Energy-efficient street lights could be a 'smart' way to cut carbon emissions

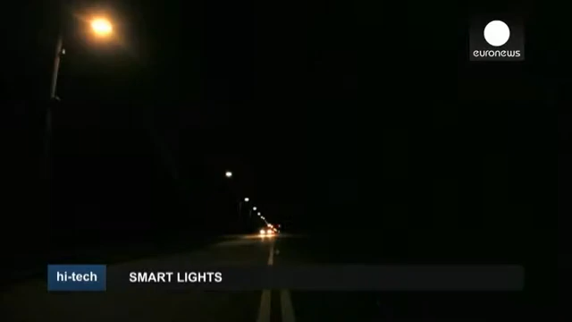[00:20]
energy-efficient street lamps could cut carbon emissions they brighten as pedestrian cyclists